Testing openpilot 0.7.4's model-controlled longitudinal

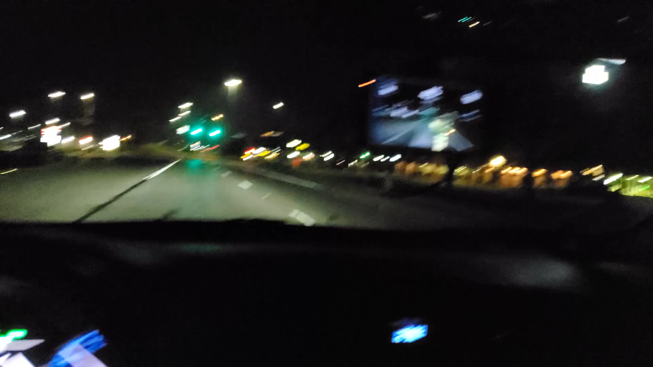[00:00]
So right now I have a custom branch loaded up. It has the latest 074 model from Kama and I added the code
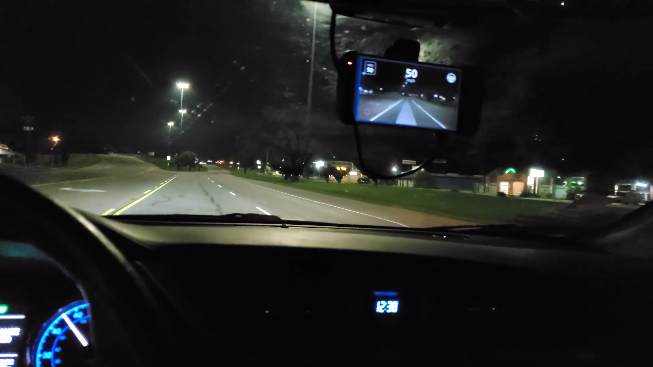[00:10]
from the E2E Long 2 branch into this branch. So we're going to go and test out how the model would drive around currently. Now it's not designed for people to test out and use right now. I'm not even sure if they're optimizing their training for long for like the outputs that the model can give. So it's not perfect at predicting the speed and the acceleration
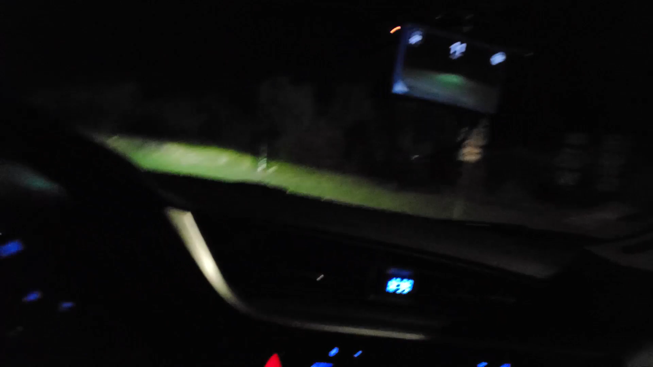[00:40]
but we are going to test it out. As you can see it's brought me down to 33 and speed limit's 45 and it's still predicting 35. Going slightly faster but nope it's bringing us down again. I mean it's not doing anything unsafe right now but it's not exactly what a human driver would do. The thing I found most interesting is on roads that are designed to be
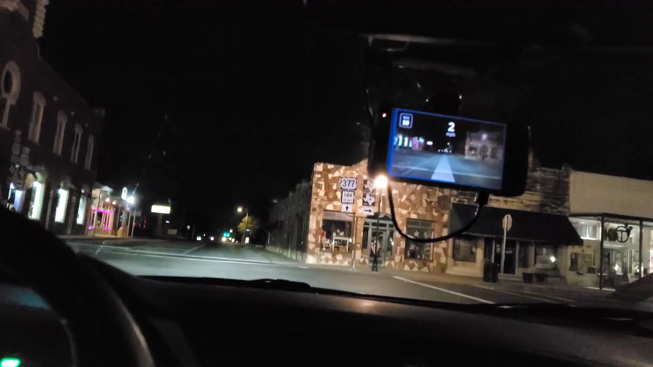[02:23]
And if we engage here it doesn't okay.
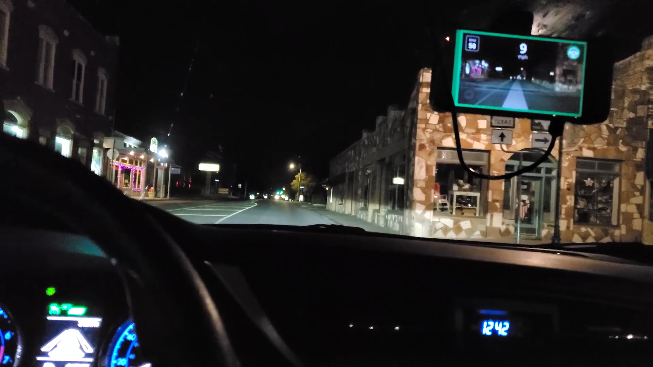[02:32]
It started out as not wanting to accelerate and then now we're slowly accelerating pretty hardly now. Let's try turning right here and see if it slows enough for us to turn by ourselves. It's braking. It's doing all this. It's braking even more. I made the turn with open pilot engaged.
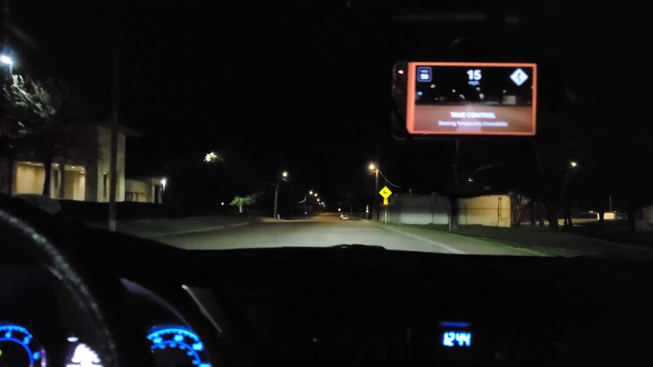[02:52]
I didn't touch the gas or brakes at all and it slowed down just enough for me to make that. It even started braking into the turn so that was really nice. Back there it felt pretty confident at 27 or 28 miles per hour but usually like this it goes up and down. I can feel the brake actuating like it it's not sure what speed it wants to be going at. So I hope they figure that out soon.
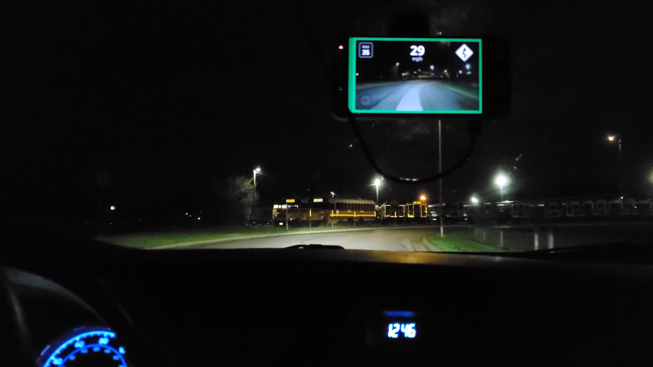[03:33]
There we go. Here's the turn. Sharp turn. It's making the turn all by itself. But I am gonna have to brake because of the stop sign. Now that actually was uh that was really good. I didn't notice anything exceptional with braking there. I think it went a little bit slower but the steering. That was really cool. It kept us on our side of the road through that entire sharp turn.
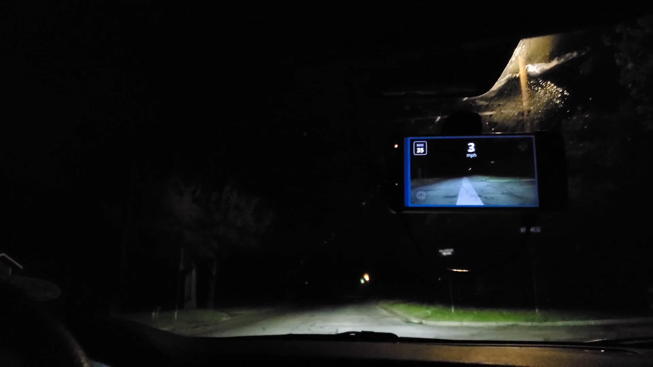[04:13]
It did not appear to slow down at all for this intersection. I noticed near the end there it started to brake a little bit but not enough for it to seem like it actually cared about the intersection. We're about to get on to a uh a lot faster road. I'm excited to see how it handles an actual highway. The speed limit is 50 here so let's change that. Okay finally it's not braking. It's not bringing us down to 30.
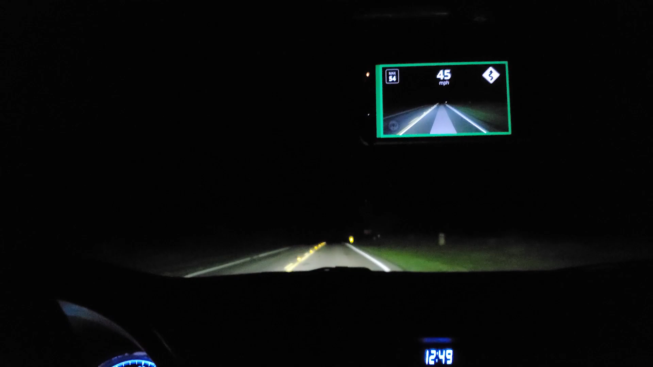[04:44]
It's at least keeping uh the 45 limit which is nice. But what I'm really excited to see what happens here is there's a usually an intersection with a red light up here. It's turning red for us. I can see that now. And if it was gonna slow down now would probably be the be a good time for it to slow down.
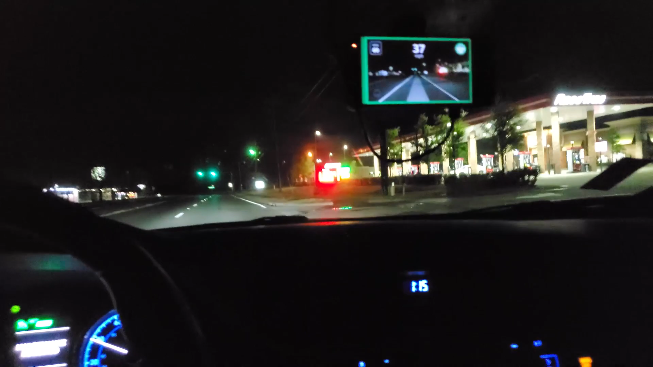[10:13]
If not keep going obviously it's not it's not just logic it's it's uh it's the model it's the neural network but that's a pattern that it could learn. So I think that's what it's doing which is pretty cool to be able to see that. Like if I move the wheel to the right like it was turning off. I look at that it's it slows me down. Now this is going to be pretty tough. We have some really sharp curves here that we should probably be going 20 around.
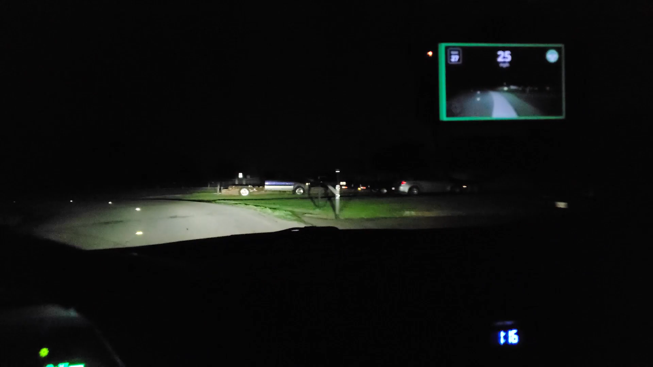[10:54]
So we have a left turn here and then we have a stop sign a little bit after. I'm going to have to correct for the steering because it can't do these on 074 at least. We have a stop sign coming up right here. It can see it but it doesn't stop for it. Here we have a 90 degree actually a left turn coming up and there's a fence right in front of us. So let's see if it can slow down enough for it to make it.
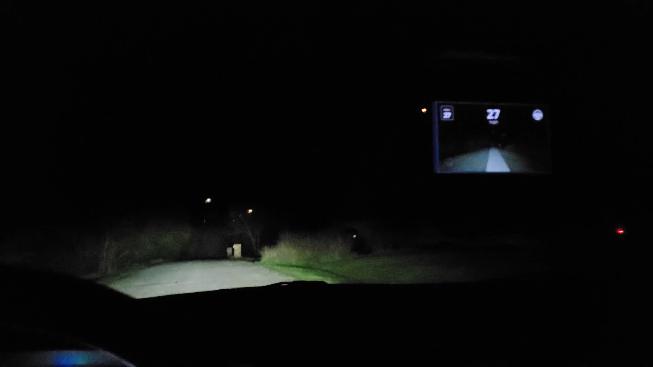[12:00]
I've set the speed limit to like 10 before and see if it can make that turn and no the model just can't see that turn coming. That was amazing. Not only did the model directly predict how fast we need to be going.